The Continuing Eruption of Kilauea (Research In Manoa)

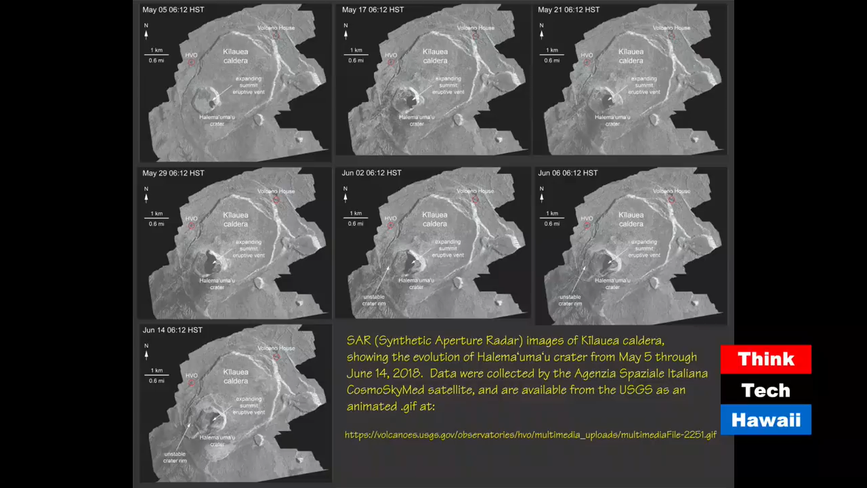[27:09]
These are radar images collected from an Italian satellite, just sort of showing a time series of how Halema'uma'u has increased in size and how new fractures are forming in and around the vicinity of Halema'uma'u. And again, these are online, and they have them arranged as sort of a time series, like a time lapse sequence. And the link is down there. It's worth clicking on that to look at that. And there's, again, a huge amount of information here that's available.